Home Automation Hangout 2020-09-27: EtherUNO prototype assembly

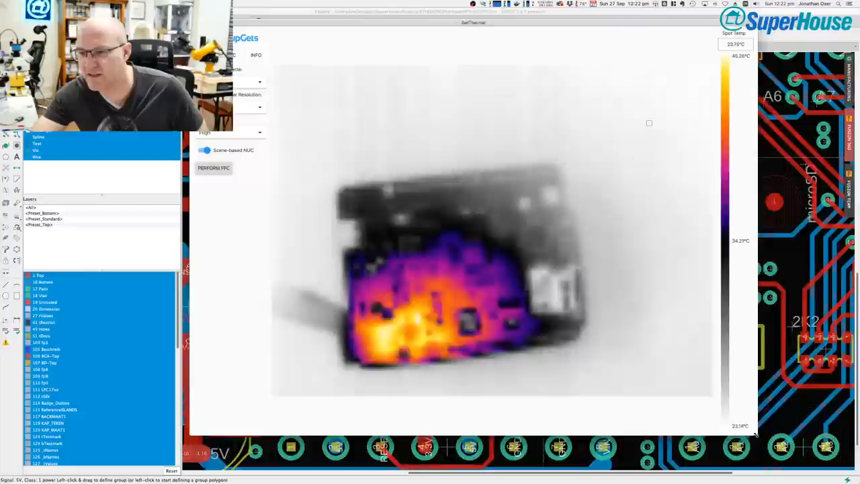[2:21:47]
The resolution on the thermal camera is actually really low. I can't remember what it is, but it's like 160 by 120 or something like that. But it's surprising how much information you can still get from a very low resolution image like this.
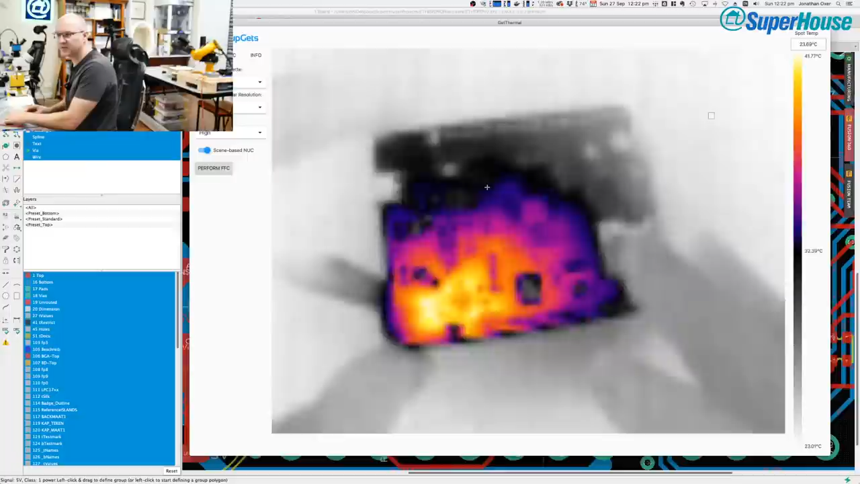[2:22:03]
All right, so lab supply is on,